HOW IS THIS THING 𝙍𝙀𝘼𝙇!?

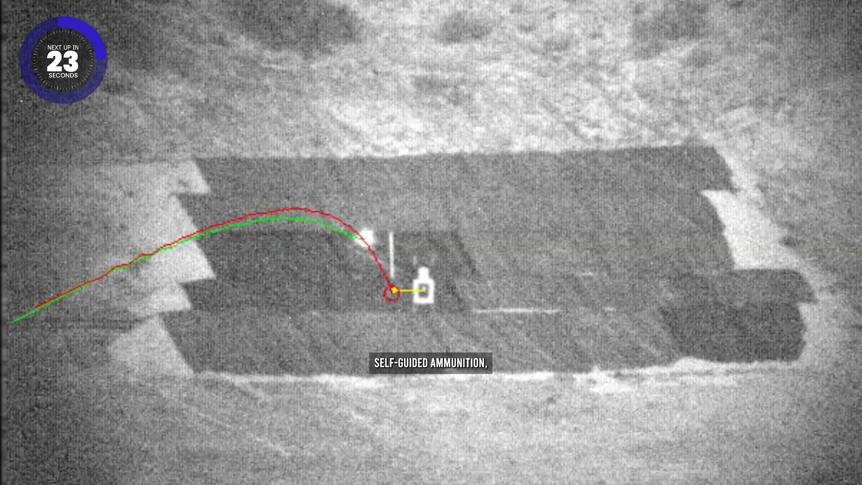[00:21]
self-guided ammunition, telepathically controlled robots, visors that let you see through walls, and much more.